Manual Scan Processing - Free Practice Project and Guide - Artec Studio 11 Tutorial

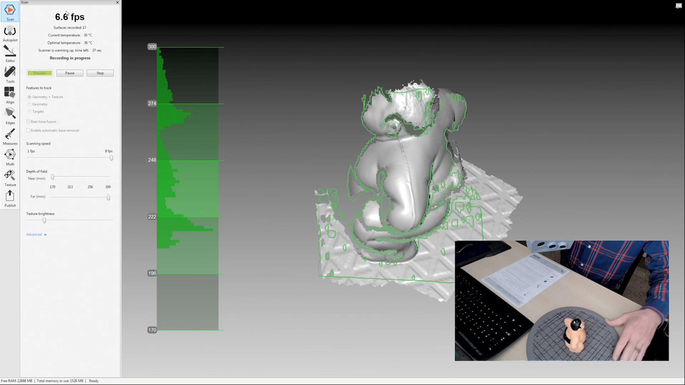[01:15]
As you're following along in the guide, the guide does point out certain numbers and tips and tricks that you can use while you're
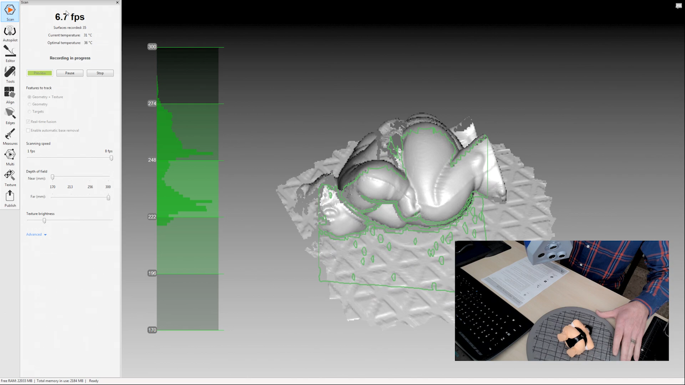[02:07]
We want a complete object, so I'm scanning it from multiple angles. Okay.
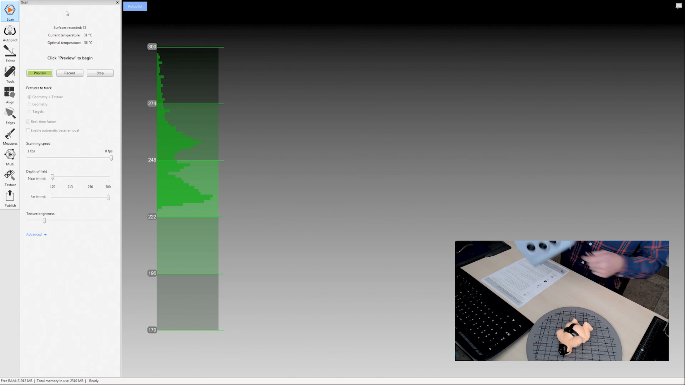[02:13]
So let's switch over to just the software.
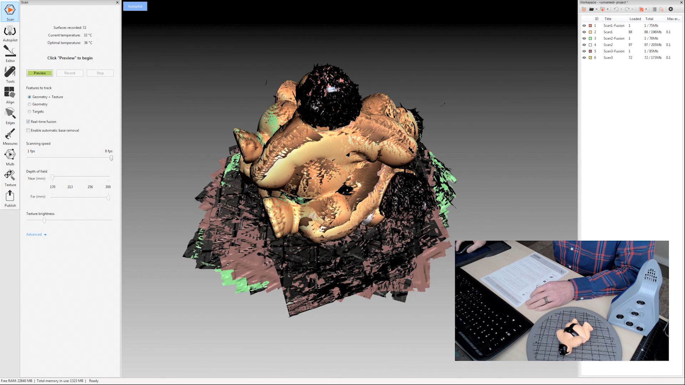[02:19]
And the first step in that manual processing guide was scanning, so we've done that. The next step is the erase tool.
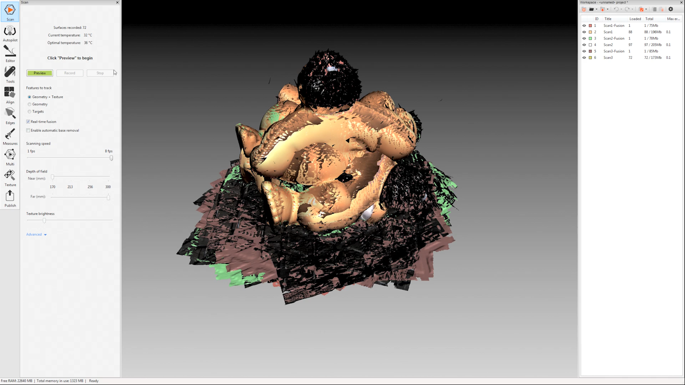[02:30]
So if you enabled automatic base removal, this would be gone already, but I wanted to just show a little bit of the eraser tool under editor
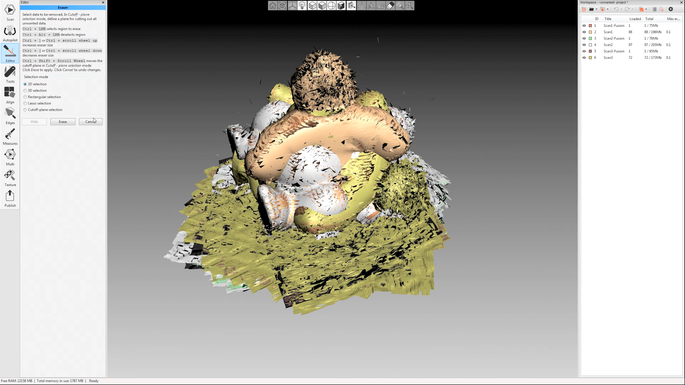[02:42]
over here on the left-hand side. Just click that. It'll open up the editing tab and then click eraser. Sorry.
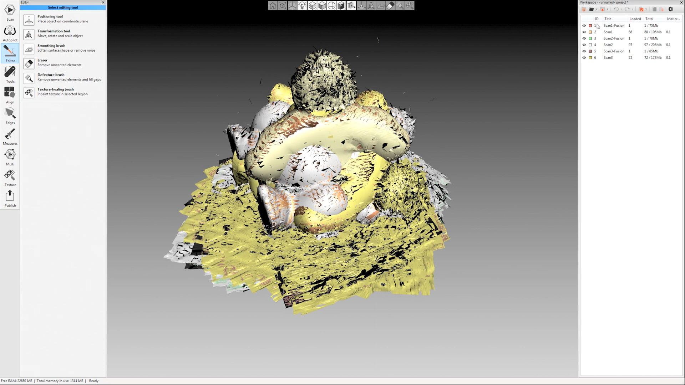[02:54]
Make sure over here on the right-hand side that you've only selected the object that you want to work on.
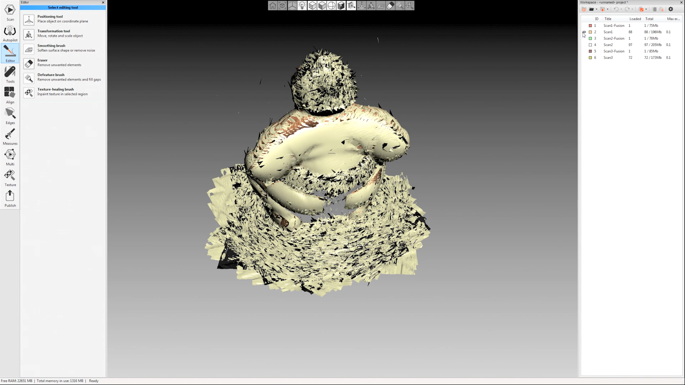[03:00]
I'm actually going to come over here and delete my fusions. I'm just selecting them and hitting the delete key because I don't need those anymore. That was just a preview while I was scanning.
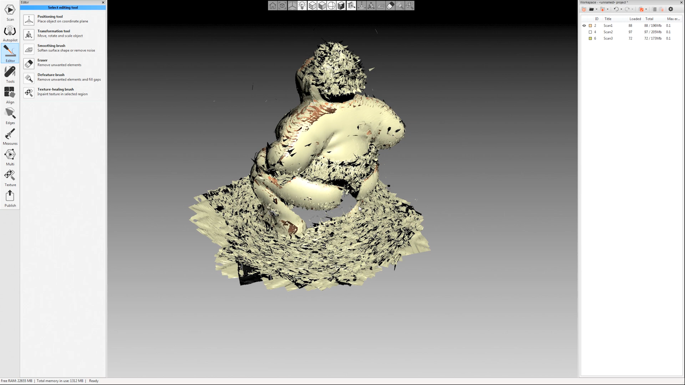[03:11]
All right. So I'm going to use the cutoff plane selection tool. I'm going to hold control over here.
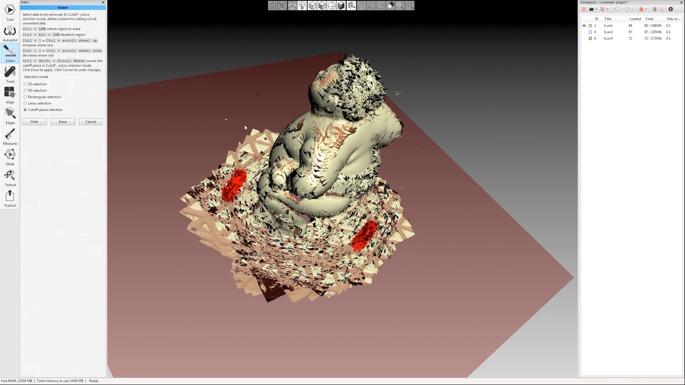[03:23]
And if I hold control shift, I can move my plane up and down. So I'm going to do that to the other two. Again, go into the eraser. I have the cutoff plane selection tool selected there.
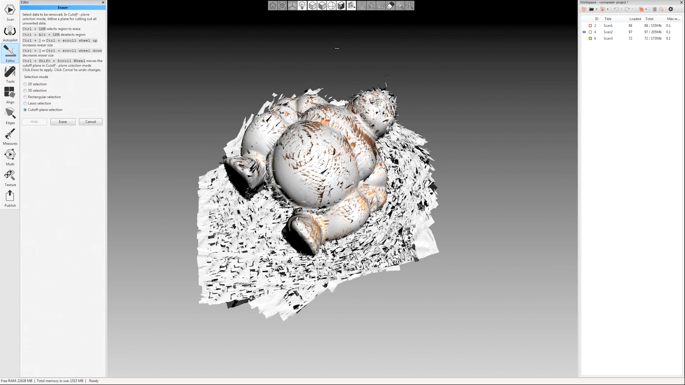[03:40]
I'm going to hold control and when I move my mouse, my little selection circle pops up. You can scroll up and down to make it larger or smaller. I'm just going to paint a little bit here. I like to paint a little bit on both sides.
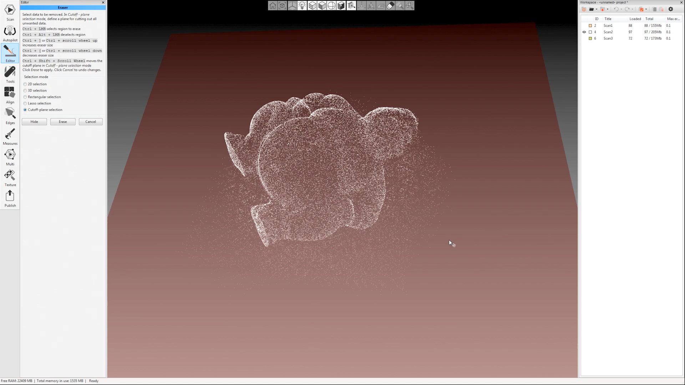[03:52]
Kind of help it average things.
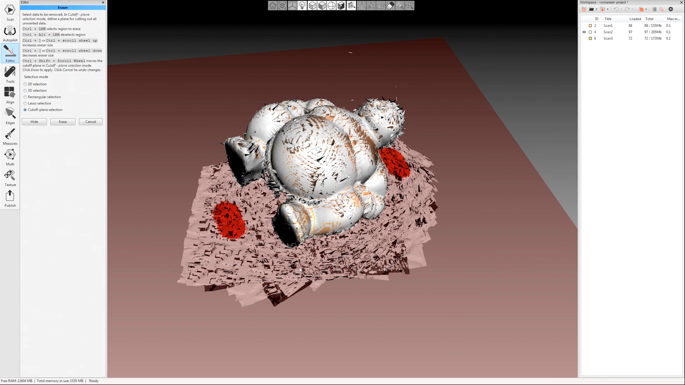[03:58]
Scroll my mouse wheel up until I'm covering that base. Click erase.
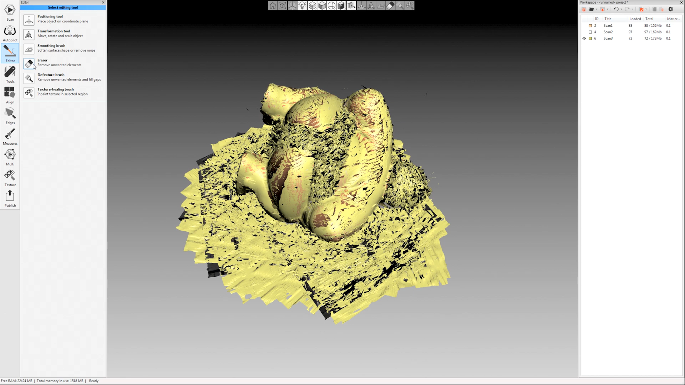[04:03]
And then one more time. Hold control. Paint a little bit there.
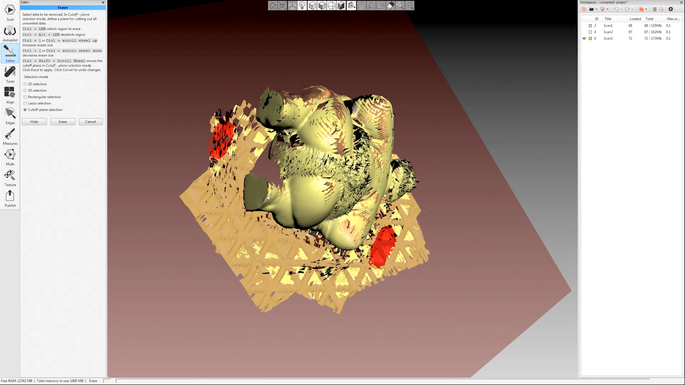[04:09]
Control. Paint a little bit there. Control shift. Scroll up a little bit and erase.
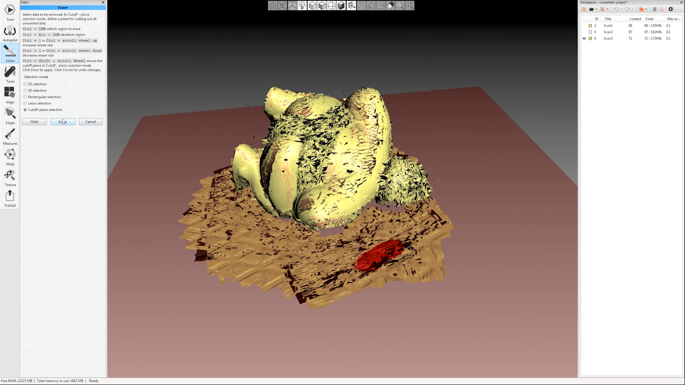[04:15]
Okay.
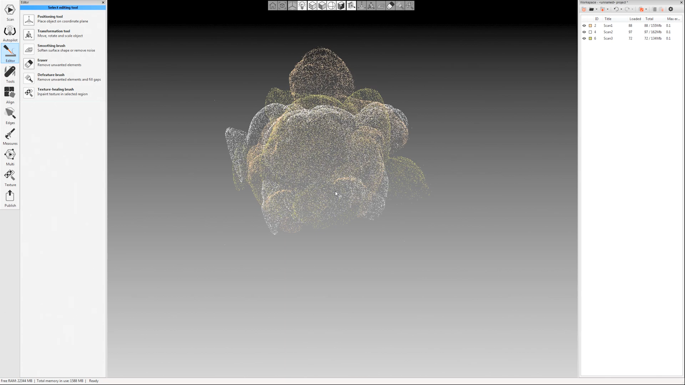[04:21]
So you can also use that eraser tool to erase any other portions of the data that you don't want in your final model.
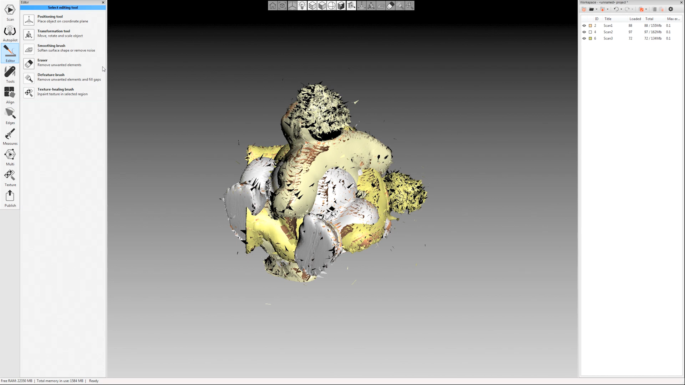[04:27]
So the next step after the eraser, after editing, is the alignment.
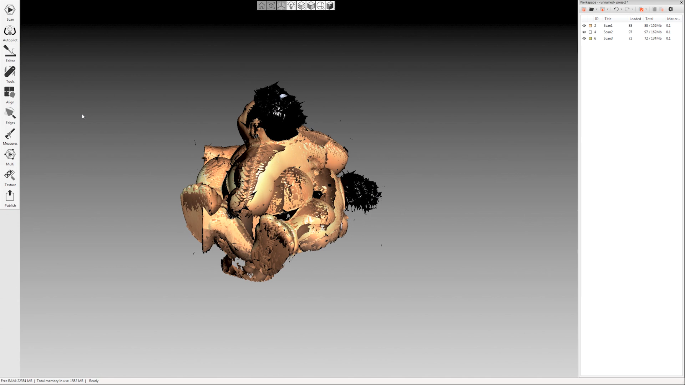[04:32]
So I'm going to come to my align tab here over on the left.
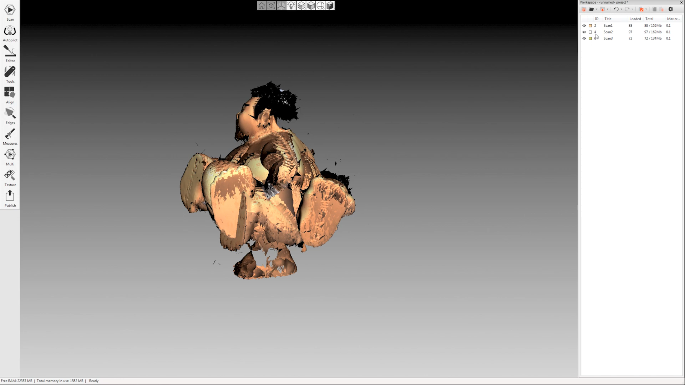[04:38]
I made sure on the right there in my workspace that I selected all three scans. I'm going to click the align button over here on the left hand side.
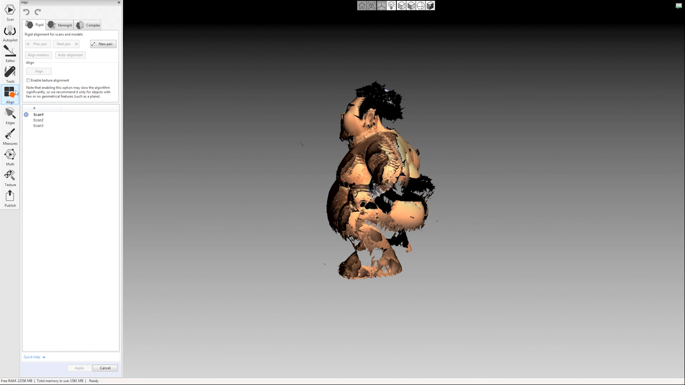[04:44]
And then I'm just going to use the align, the auto alignment here.